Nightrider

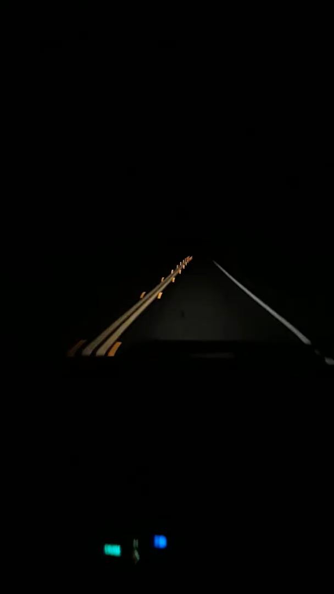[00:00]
Scary Hill. Scary Hill. Oh, shit. See what I'm saying? Yeah. Oh, my goodness. Gonna slow her on down now. I'm gonna go flying off the edge.
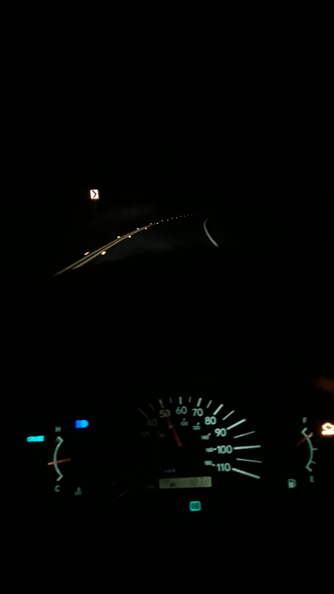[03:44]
Tip over if you don't slow down to 45 on this corner. That's what that sign said.